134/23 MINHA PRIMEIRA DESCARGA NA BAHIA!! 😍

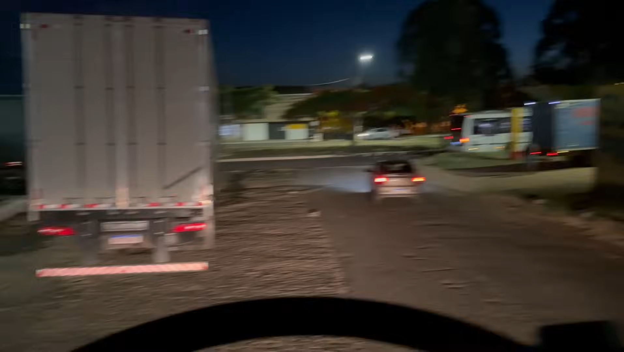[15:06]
Aqui não tá atrapalhando a rua do lado Não tá atrapalhando ninguém sair do poço Só tá um pouquinho afastado aqui Por causa daquelas pedras lá atrás Mas ele falou que podia deixar aqui mesmo Então já era